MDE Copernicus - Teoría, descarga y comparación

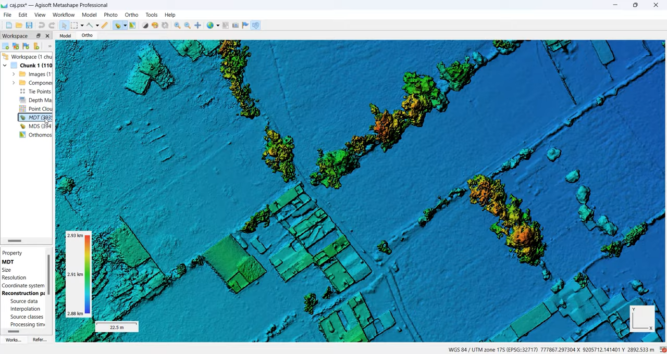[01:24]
Mientras que, si se toma la elevación solo del terreno físico, debajo de objetos antrópicos o biológicos, tendríamos un modelo digital del terreno, MDT.
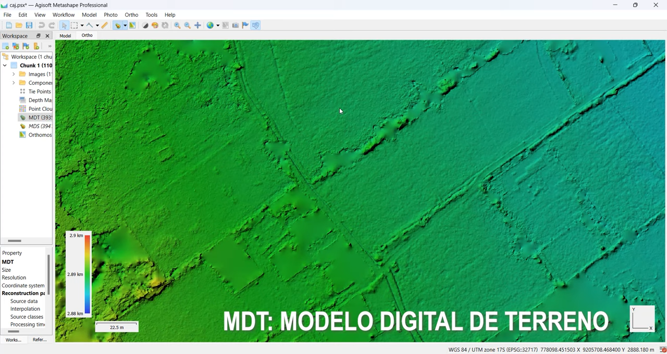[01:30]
A partir de los MDE, realizamos diversos análisis del territorio, con productos como mapas de sombras,
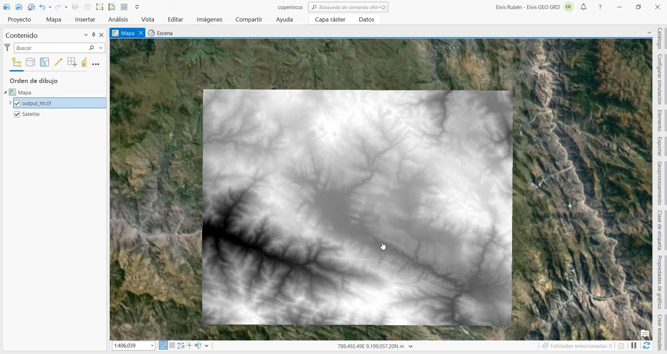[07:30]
Para ello voy a agregar a este mapa LMD a los Palsar. Y me voy a acercar a esta parte, como ya lo mencioné, de los dos pits.
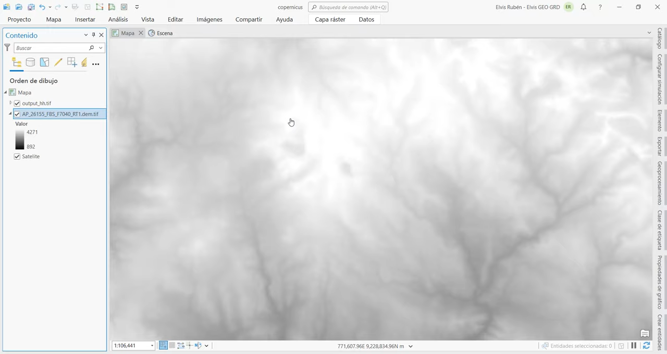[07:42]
Voy a ir a la primera, clic derecho, crear gráfico, perfil de superficie.
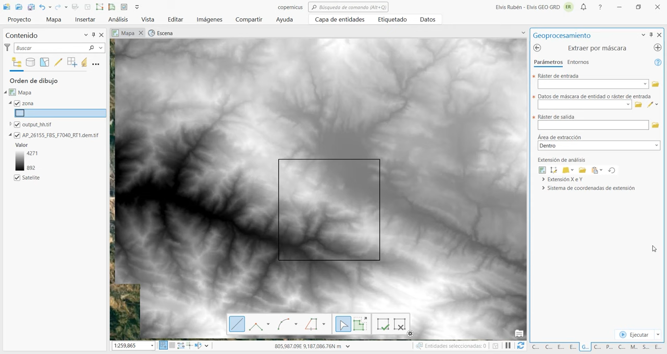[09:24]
Primero el Copernicus. En mi Geodatabase, como Copernicus.
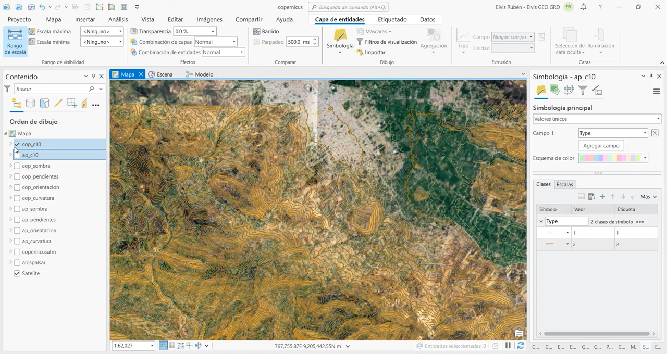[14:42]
Continuamos con la sombra. Activamos Copérnico. Remuestreo. Cúbico. 5 de brillo. Y 5 de contraste. Está perfecto. Acá ahora ya podemos ver más claramente como en el valle hay menor cantidad de sobresaltos.
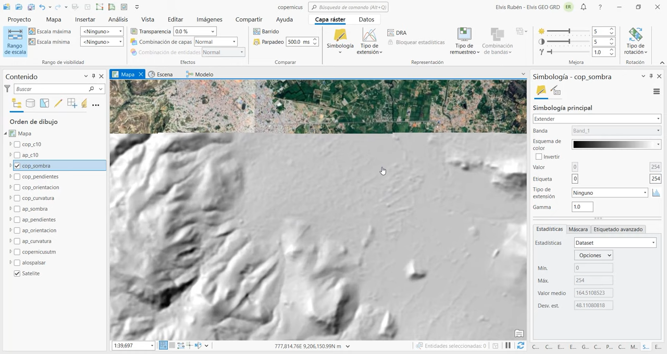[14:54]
Alos pálsar. Sombra. Clic aquí. Importar desde mapa. Vamos a copiar sus mismas propiedades que de la fuente Copérnico. Activamos. Desactivo. Aquí está. Esta es la fuente alos pálsar.
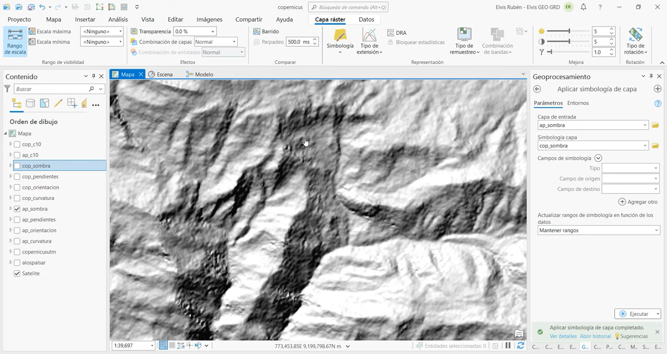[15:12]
Como ya saben, la versión 3 del SRTM de donde viene el alos pálsar tenía algunas zonas con falta de información. Que fueron rellenadas mediante tecnología SIG en gabinete. Y esto se puede apreciar en estas partes. Caso que podemos ver que la fuente Copérnico no tiene.
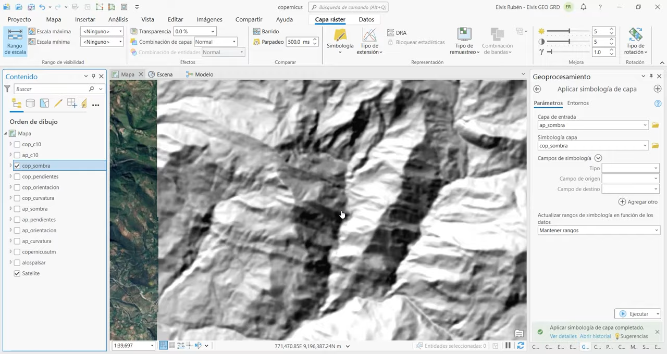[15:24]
Todo transcurre de manera orgánica y natural. Salvo algunos emparejamientos de hoja que podemos ver en estas partes.
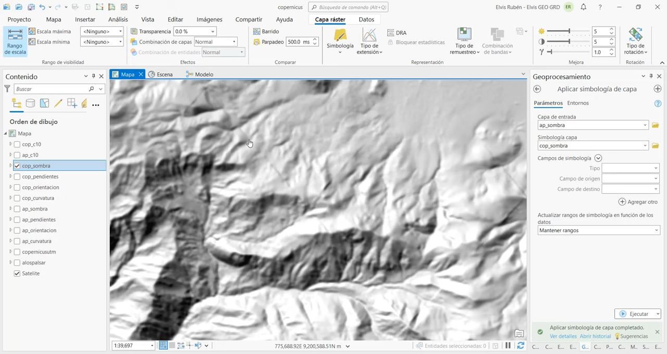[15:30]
A los pálsar no muestra esas zonas de acoplamiento.
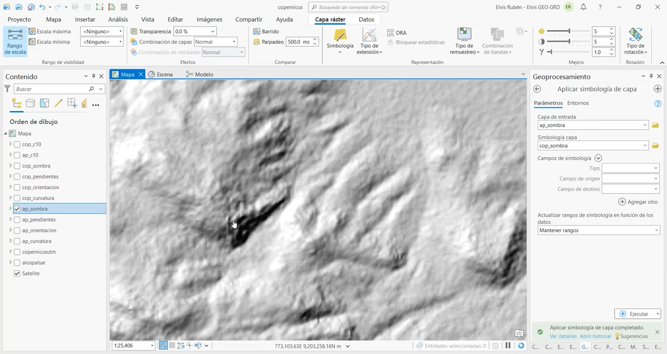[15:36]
Pero sí en las zonas de muy alta pendiente pueden ver cómo se está distorsionando. Con Copérnico no.
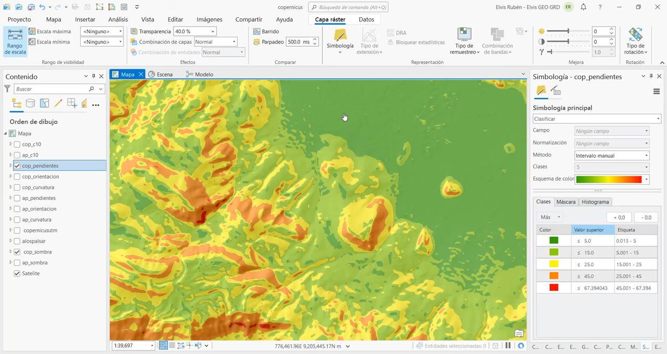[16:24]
En el valle se ve todo más orgánicamente. Ahora con la fuente a los pálsar. Clic aquí.